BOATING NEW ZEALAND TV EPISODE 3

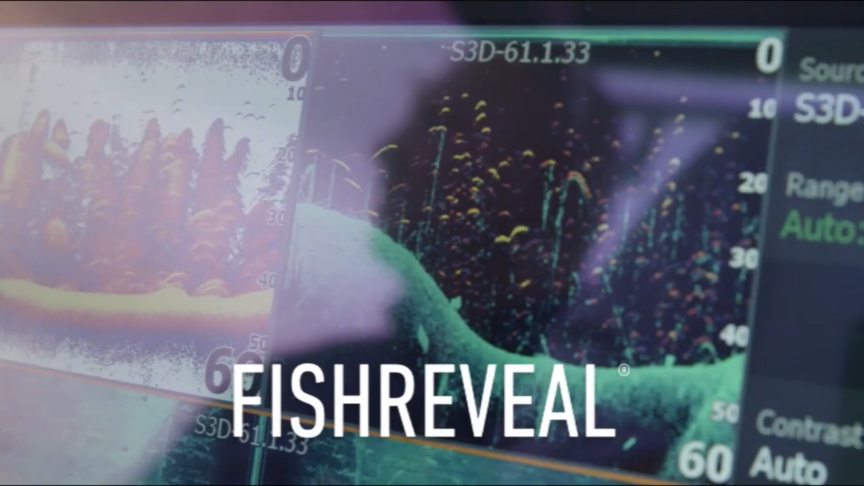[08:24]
The best fish finding tools, from Chirp Sonar and Fish Reveal to Side Scan and Down Scan Imaging.
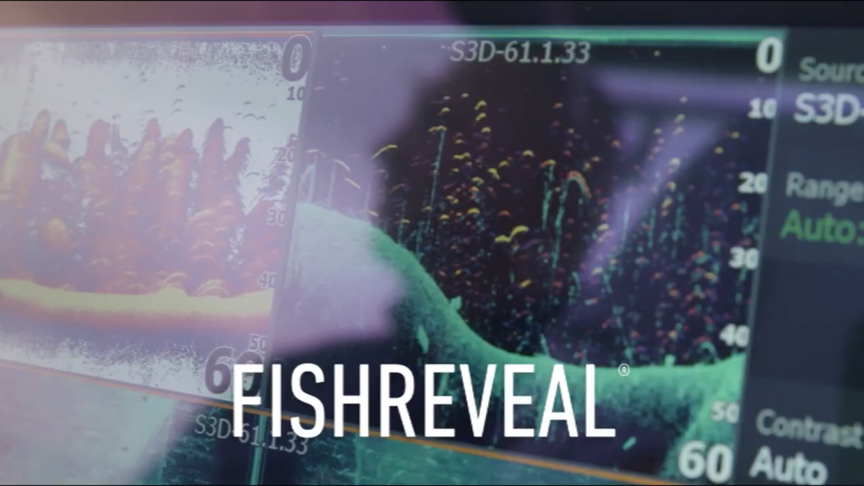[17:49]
The best fish finding tools from chirp sonar and fish reveal to side scan and down scan imaging.